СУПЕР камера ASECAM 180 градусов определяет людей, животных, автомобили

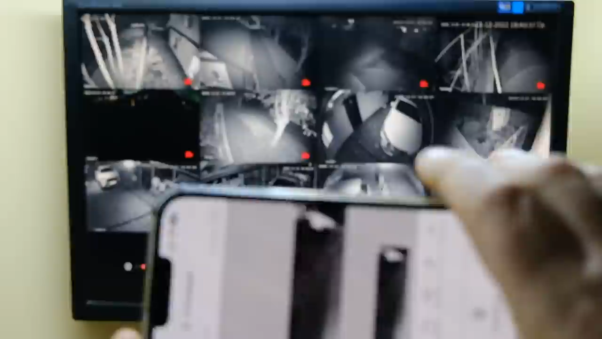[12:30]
проблем сразу видно чистая картинка без размытий без размыли в ней все отлично
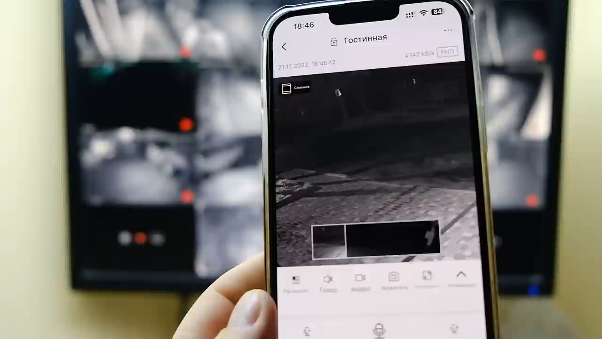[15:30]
черно-белый стоит черно-белый красочный или умный давайте красочный клик ним посмотрим по идее
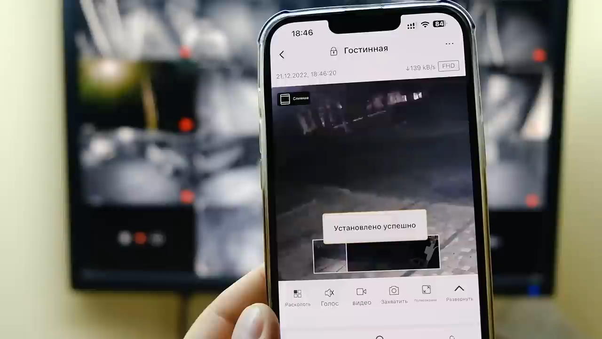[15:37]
две камеры должно одновременно перейти в цвет да и задействовать лет светодиоды
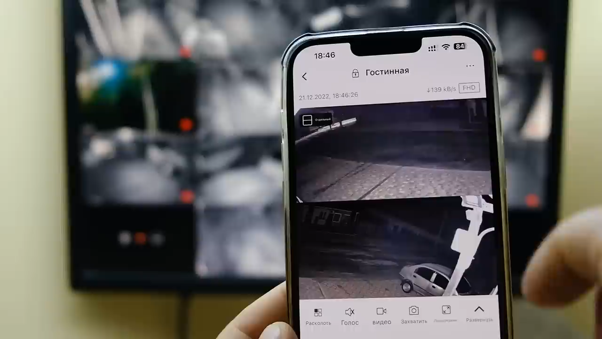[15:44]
так и есть две камеры в цвете и лет светодиоды светят видно
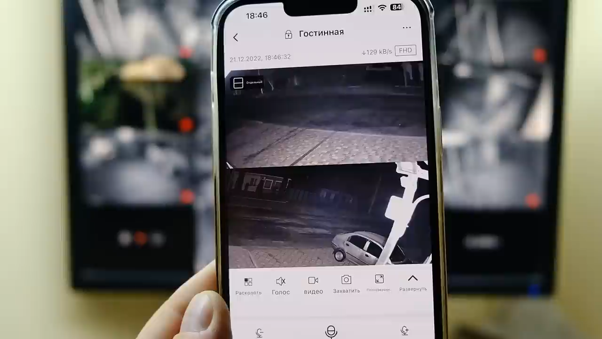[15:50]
или дым или туман проскакивает такая вот пелена и
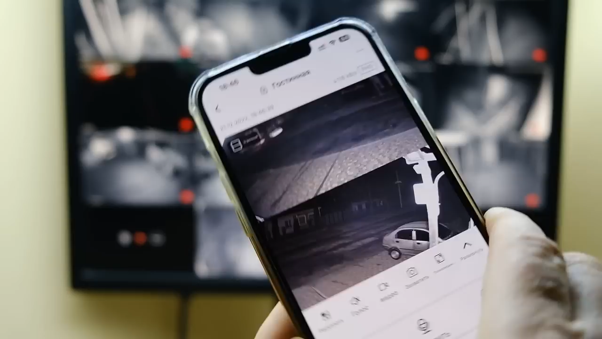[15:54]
так если посмотреть вот можно посмотреть вот так
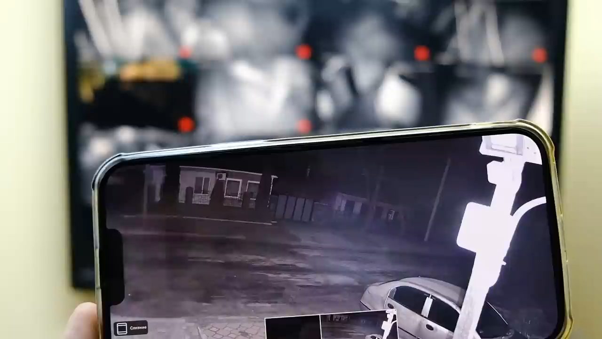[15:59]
так так или же протаскиванием картинки отлично также белые
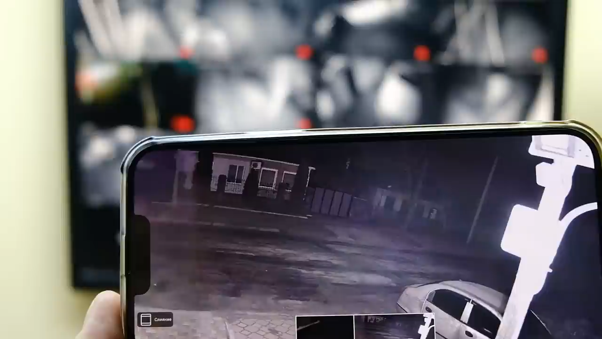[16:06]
лет светодиоды и неплохой луч от них исходит то есть как подсветка
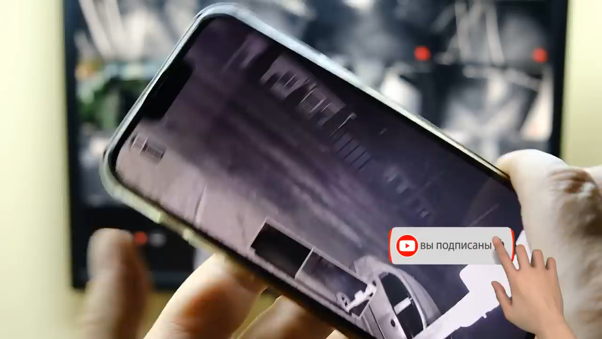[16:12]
ночная если вам нужно в две стороны камера светит получается такой
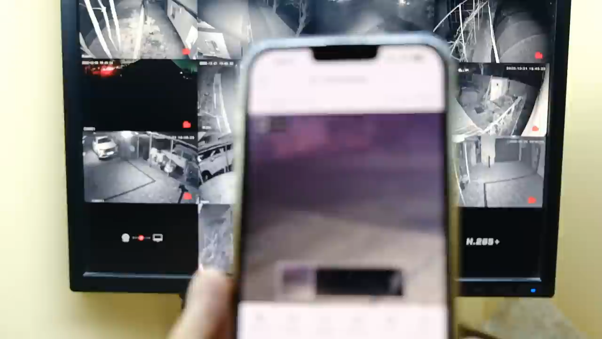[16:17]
широкоугольный прожектор ну и территорию также вам будет освещать понятно что это с небольшой высоты но все же
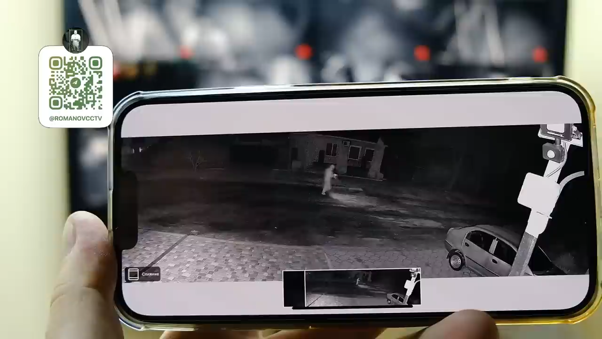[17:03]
картинка хорошая шумы видны конечно в тех местах где освещенность плохая но
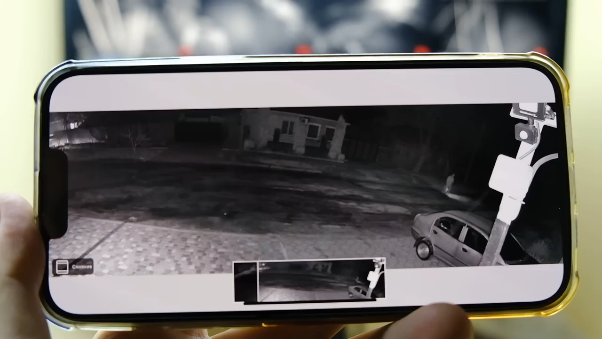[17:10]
я вам скажу что картинка начиная на достойном уровне в общем-то как дневная детализация
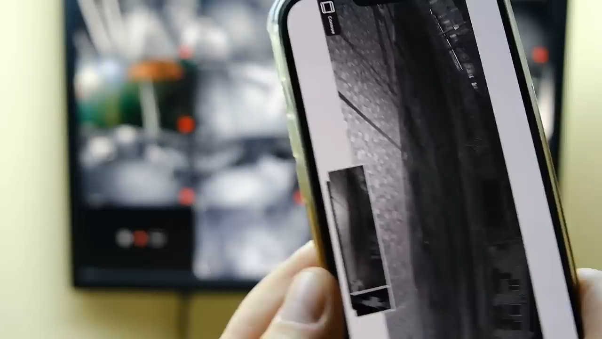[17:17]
хорошая цвета все все соответствует реальности
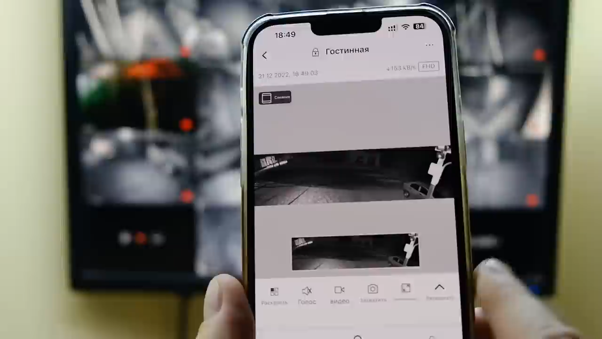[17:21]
на сегодня в общем то все все что хотел вам показать сам посмотрел как эта камера
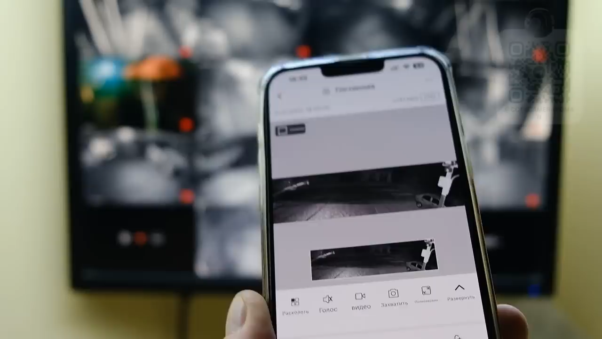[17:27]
работает на устройстве ну и и
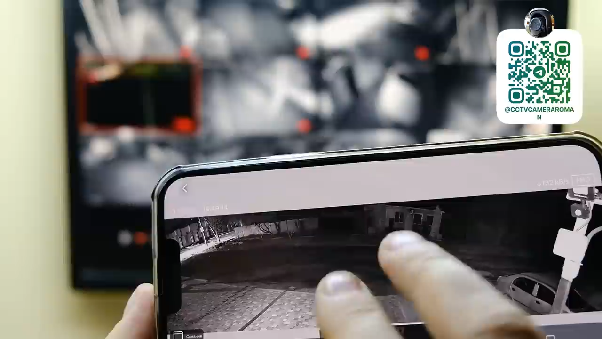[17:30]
вам показал поделился с вами оставляйте свои комментарии по этому поводу кому камера такая нужна это кто хочет с небольшой высоты получить широкий захват вот одна камера у вас захватит как две по сути от так и есть камень 2 камеры